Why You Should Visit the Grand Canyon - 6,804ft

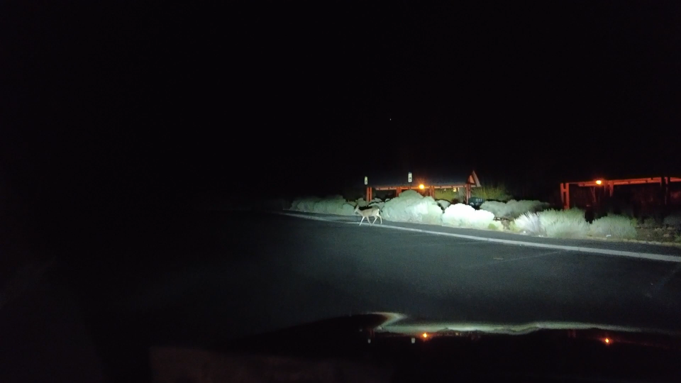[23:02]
Do you see it? Hey, buddy. Woah, look at that. I'm not afraid at all. There's a full family. Oh, it's so cool. We're gonna run them over. No, we're not. Woah. This is so crazy.